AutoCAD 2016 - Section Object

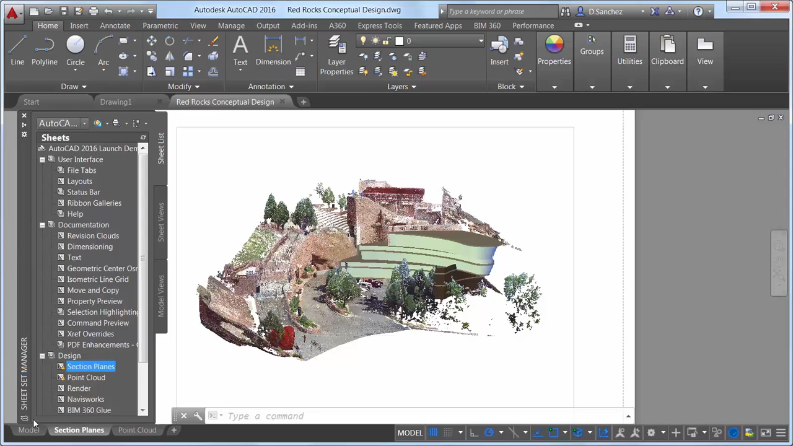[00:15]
Section objects created using the Section Plane tool provide more flexibility in AutoCAD 2016.
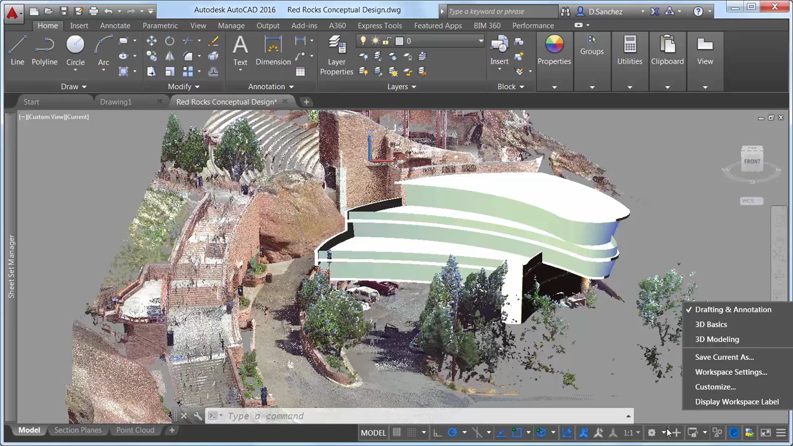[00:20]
The Section Plane tool creates a section object that acts as a cutting plane through 3D objects, including solids, surfaces, meshes, regions, and now point clouds.
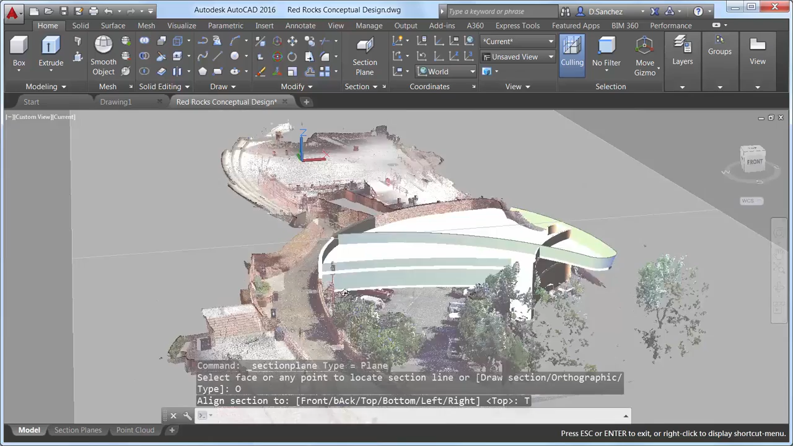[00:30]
Selecting a Section Plane displays a new Section Plane contextual ribbon tab,
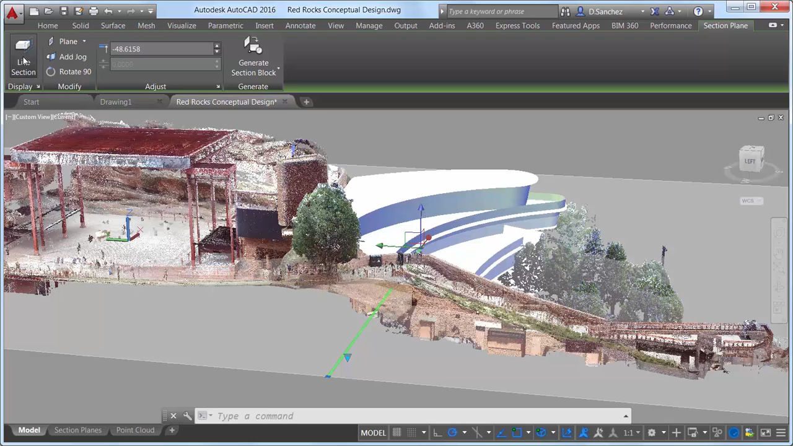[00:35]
which includes tools for toggling live sectioning on and off, changing the section type, adding jogs, and rotating the section in 90-degree increments. The ability to display a thin cut through the model has been added with the new Slice option.
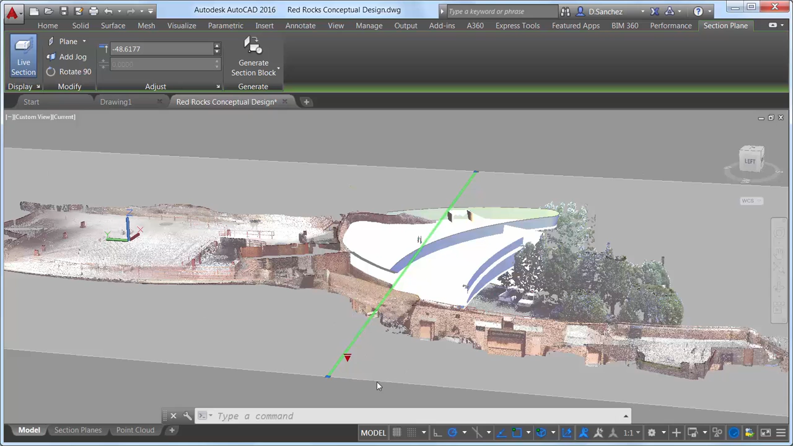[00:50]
You can select it from the Section Plane grip or from the Ribbon tab.
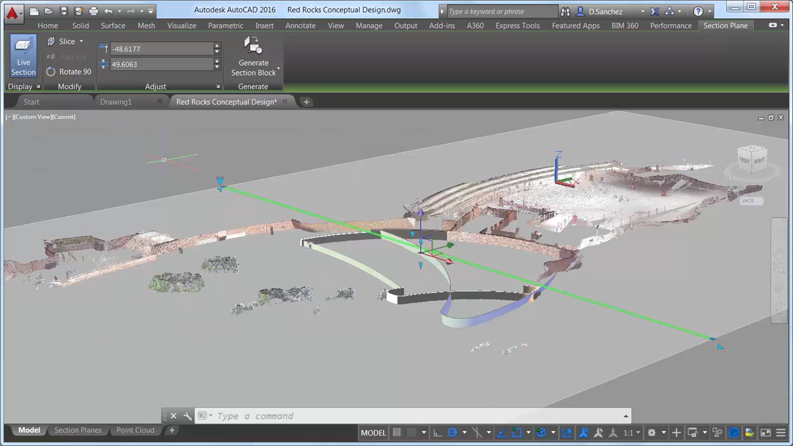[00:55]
The Ribbon tab also includes controls for adjusting the location of the section plane and the thickness of the slice,
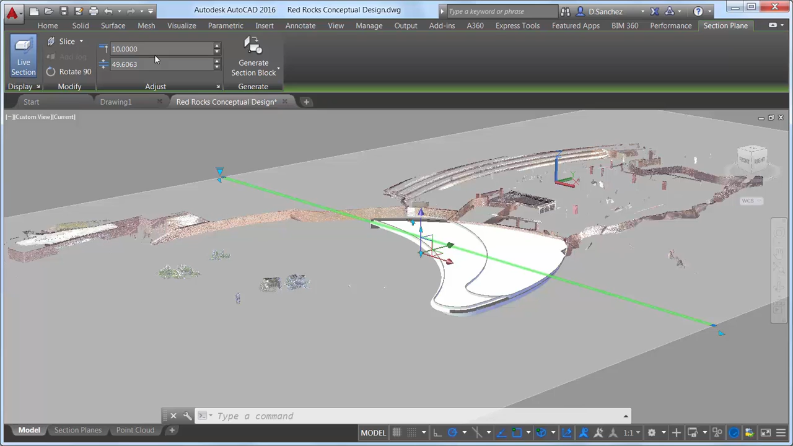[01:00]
or you can adjust them with grips.
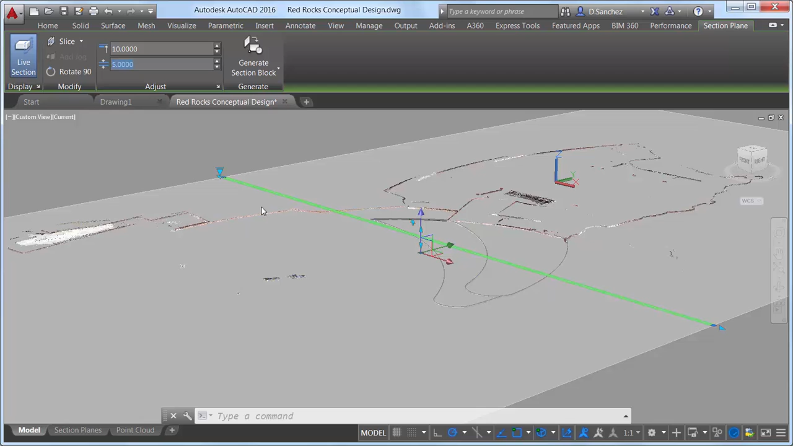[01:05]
The last control on the Section Plane ribbon tab enables you to generate section blocks and extract section lines from point clouds.